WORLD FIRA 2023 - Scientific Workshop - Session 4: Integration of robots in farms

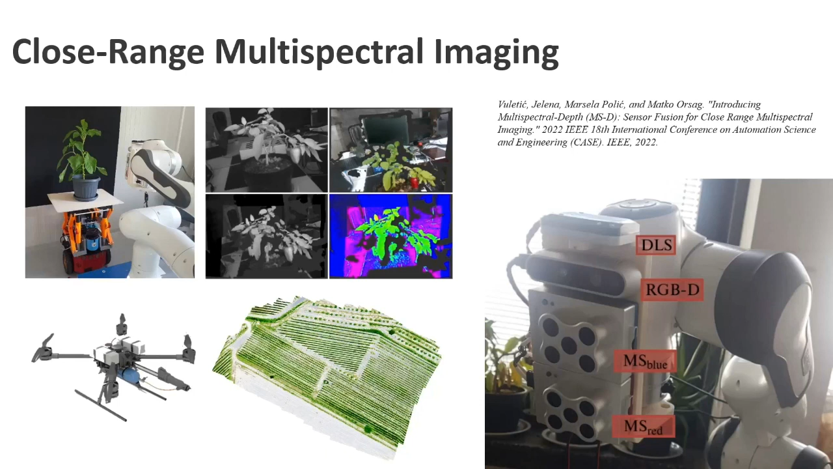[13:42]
and all that so we wanted to apply the same procedure but in the greenhouse environment and what we learned when we wanted to apply the same cameras that we use on the uavs in close image uh recording in greenhouses we learned that it's it's really not that good because the
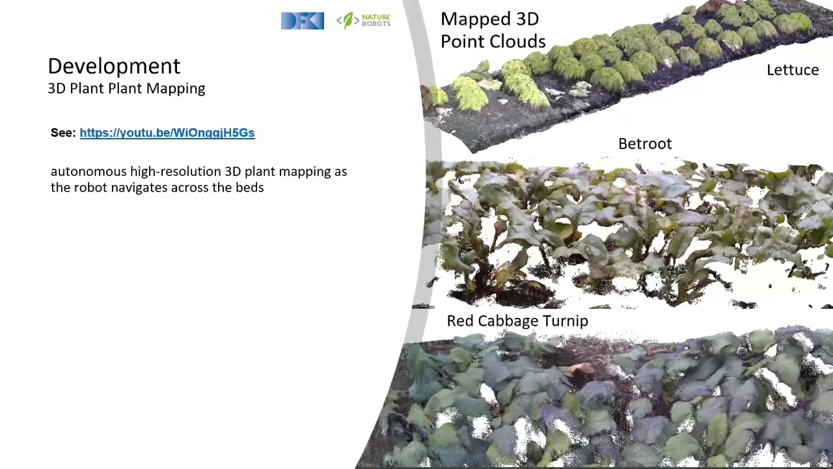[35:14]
and red cabbage and so on um
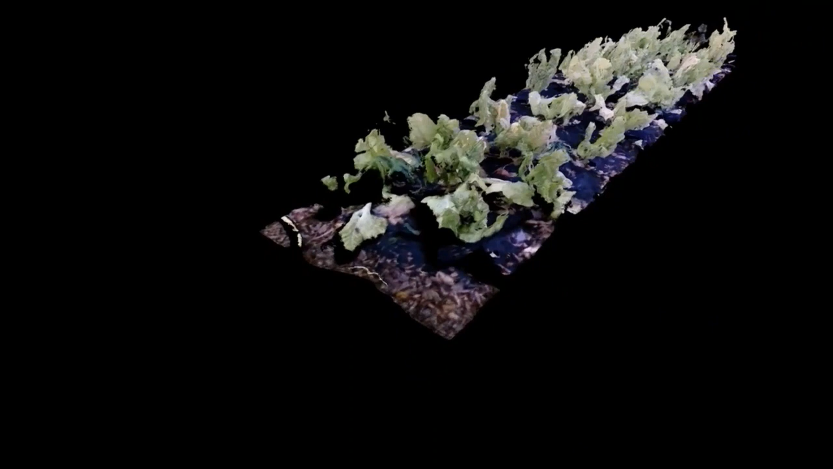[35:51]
cloud so there's no information on uh what we see here as a human so that we actually see some instances uh namely plants
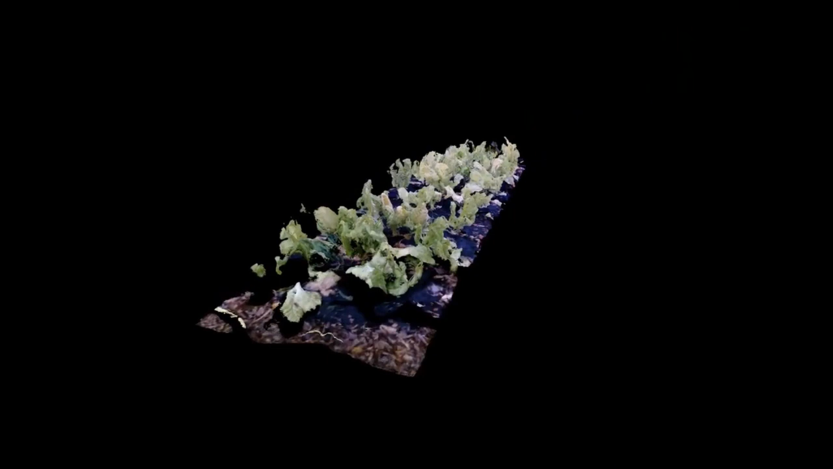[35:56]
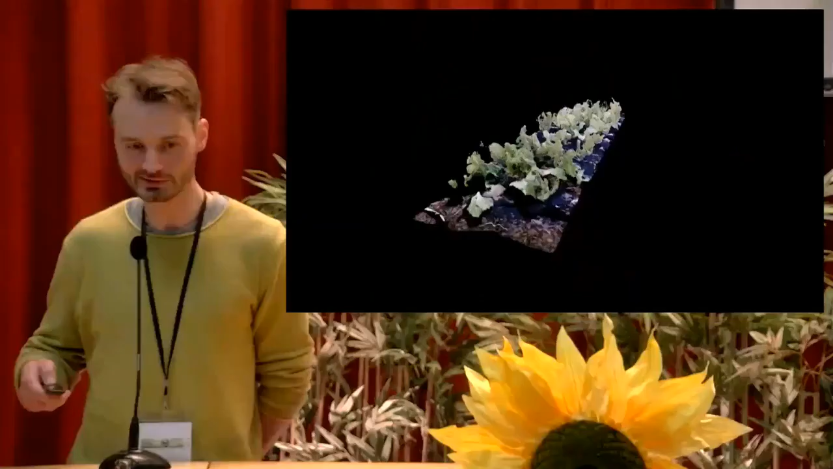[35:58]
so what we need is uh some instant segmentation we did this with an adapted version of um
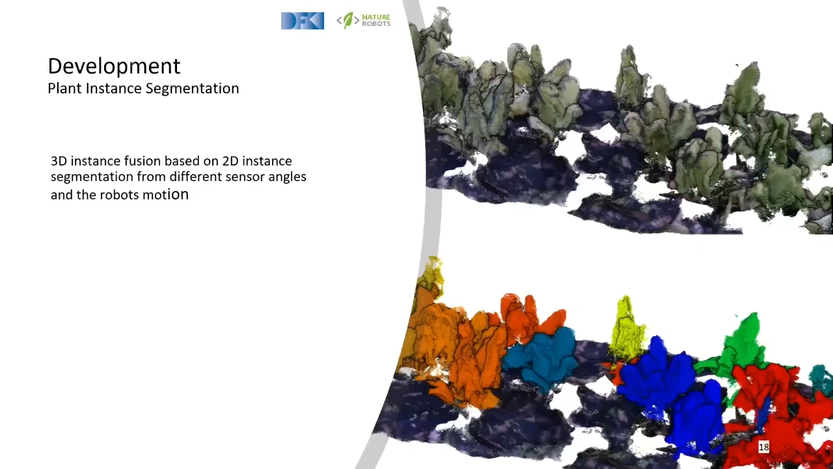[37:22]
combining this information with the 3d images then gives us 3d instances of plants so this looks like that in in in in a video because 3d in as an image is always a bit